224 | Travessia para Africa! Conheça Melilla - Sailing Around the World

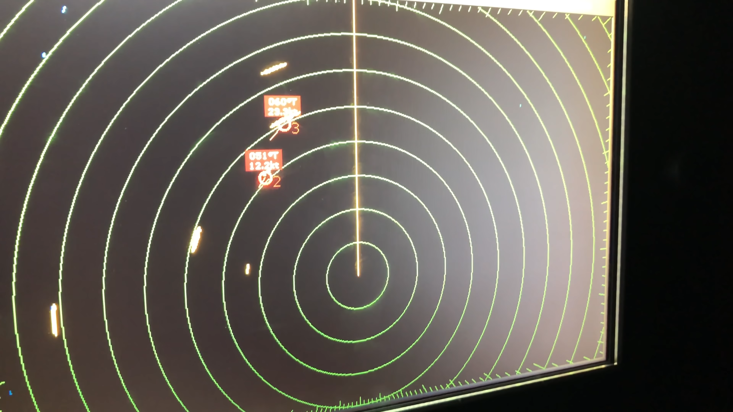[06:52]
Porém, passamos pela rota dos navios que entram e saem do Mediterrâneo através do Estreito de Gibraltar, e o tráfego estava muito intenso.